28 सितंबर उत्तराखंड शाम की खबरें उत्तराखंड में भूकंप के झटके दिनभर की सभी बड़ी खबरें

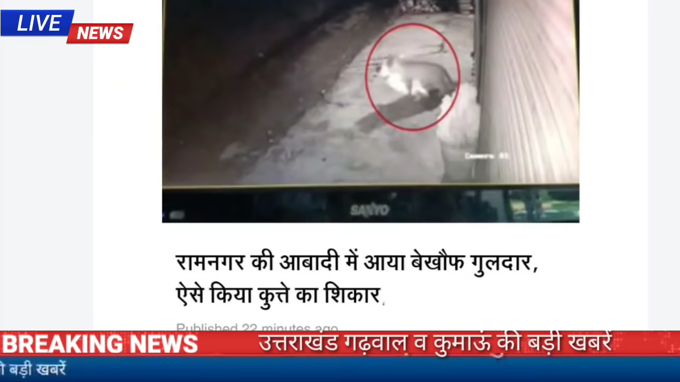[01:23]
की लहर है रामनगर की आबादी में आया बेखोंव गुलदार, ऐसे किया कुत्टे का शिकार पुछडी शेतर में गुलदार का फंक कायम है,